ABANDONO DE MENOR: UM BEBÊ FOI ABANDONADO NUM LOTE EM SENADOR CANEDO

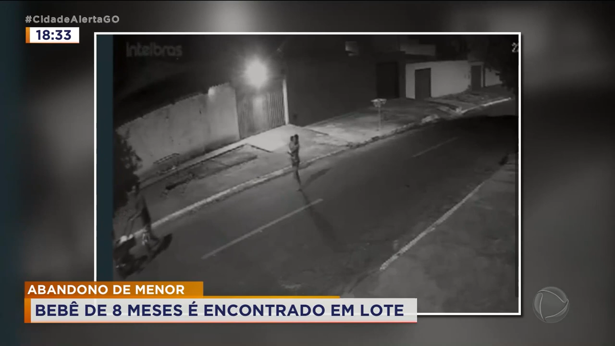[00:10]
eu falo é isso, né, eu não trato nem no jeito ele ou ela, eu falo isso, isso aí duplicado, isso aí duplicado, esse cabra aí que joga o carrinho pra cima dela e ela que vai fazer aquilo ali com o bebê agora, ó lá, ó lá, meu Deus, meu Deus do céu, meu Deus do céu. Como é que pode? E depois disso aí, depois dessa agressão ao bebê, esse bebê foi abandonado em um lote em Senador Canedo.
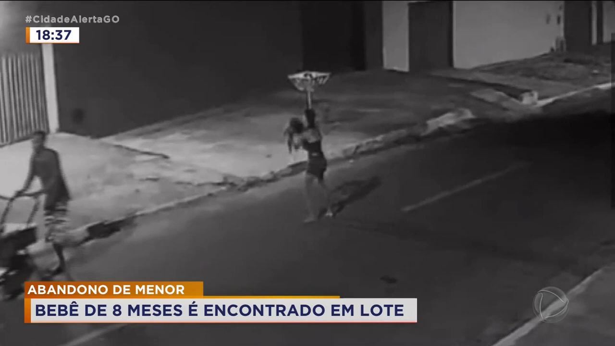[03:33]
Ele e a mãe tiveram uma discussão na rua e ele empurrou o carrinho de neném nas pernas da mãe. Então, por esse fato, o pai foi autuado por via de parto contra a mãe. E a mãe foi autuada por abandono de incapazes. Vamos concluir a investigação e estamos trabalhando com a possibilidade de iniciar por tentativa de homicídio.
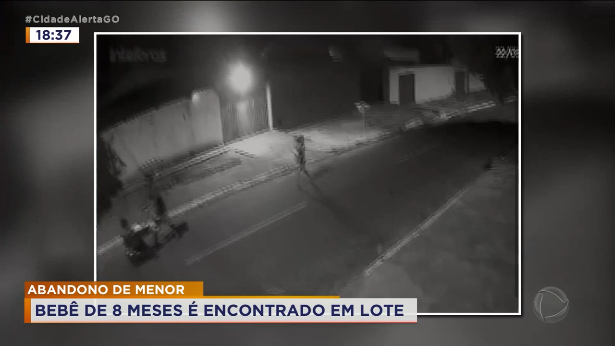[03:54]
Bom, Branquinho, como a gente escutou a delegada falando aí, a mãe pode ser indiciada por tentativa de homicídio contra o próprio filho.